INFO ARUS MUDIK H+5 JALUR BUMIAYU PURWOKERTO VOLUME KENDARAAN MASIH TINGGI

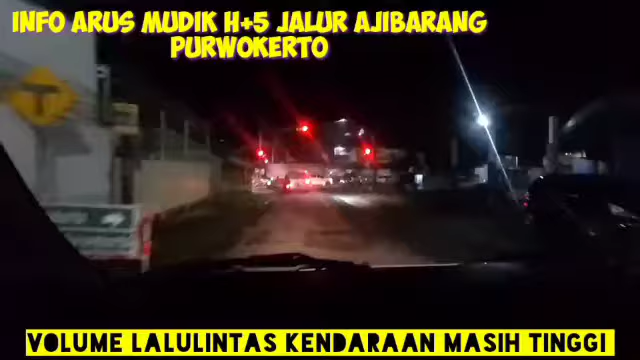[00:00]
Oke guys, selamat malam di Berkabodi Channel. Kembali akan vlog
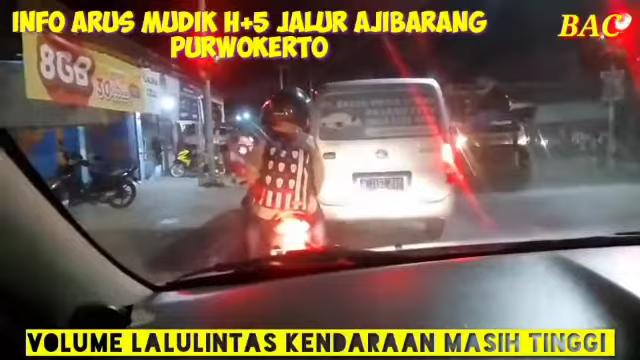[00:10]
dari jalur Kalisari menuju Purwokerto. Inilah kondisi perjalanan lalu lintas di suasana
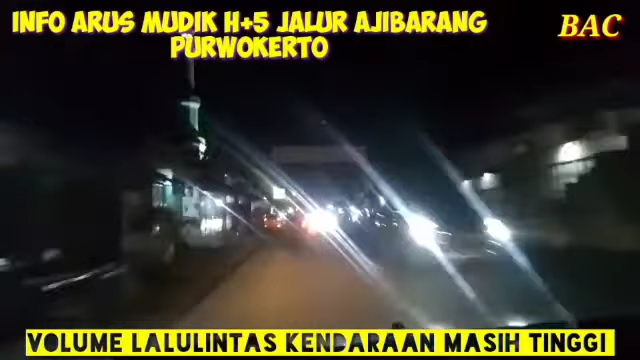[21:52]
Ini menara masih pasar baik saya sudah keluar tinggi sekali. Menara pandangan? Ini sekarang kita sampai di rumah. Alhamdulillah sama. Sampai di